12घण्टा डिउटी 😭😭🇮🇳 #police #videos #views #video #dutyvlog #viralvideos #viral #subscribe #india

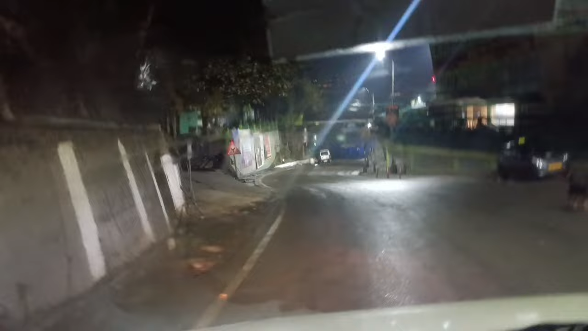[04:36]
अभी हम 32 नंबर पहुंचने वाले हैं। 32 नंबर बोलता है ये जगह को, पहुंचने वाले हैं वहाँ पर।
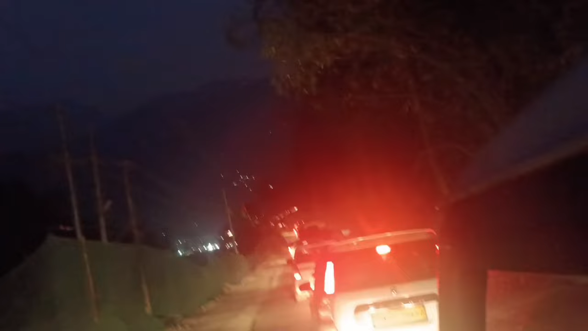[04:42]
ये देखो 32 नंबर के टनल भी पहुंच गए हम लोग। अभी इतना लंबा टनल है, मैंने थोड़ा स्पीड किया है इसको। देखो अंदर आए है अभी तक, सुबह नहीं हुआ है।
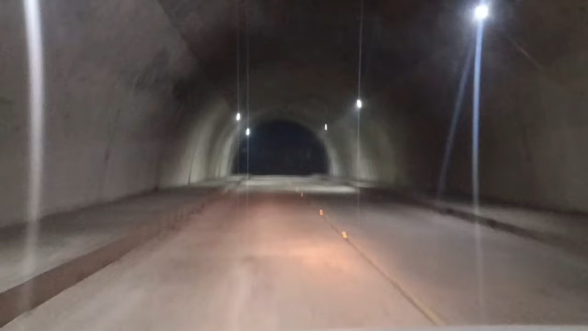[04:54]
अभी हम सिंगताम पहुँच गए।
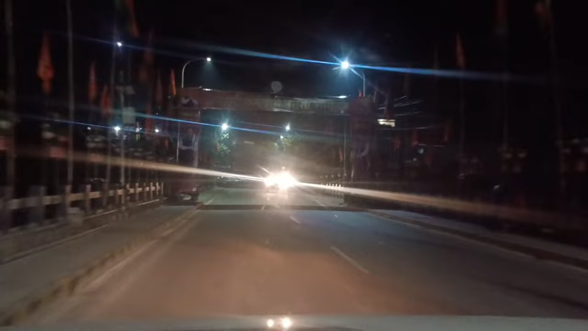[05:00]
सिंगताम ये ब्रिज है, अभी एक घंटे का रास्ता हम तैयार करके आ गए। यह है रोम्पू ब्रिज, अब रोम्पू पहुँच गए हम लोग।
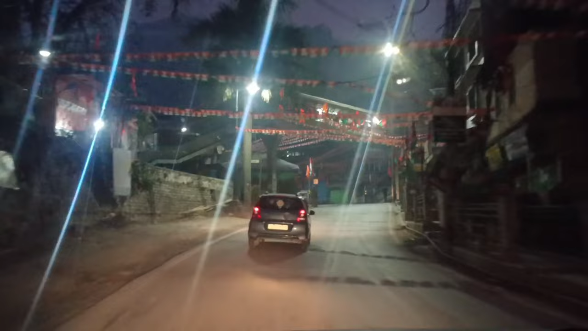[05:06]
यहाँ बैठ के थोड़ा कुछ खाएंगे और उसके बाद जाएंगे आगे,
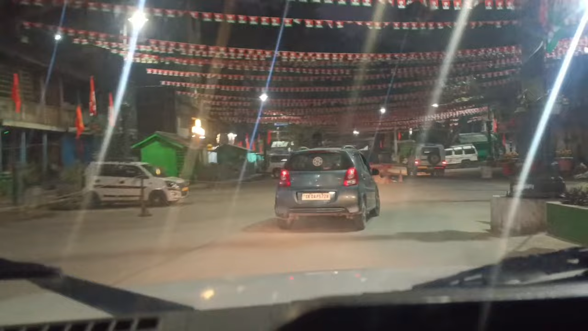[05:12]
यहाँ पर गाड़ी पार्क करेंगे। देखो अभी हम पहुँच गए रोम्पू में, अब थोड़ा आगे जाना है,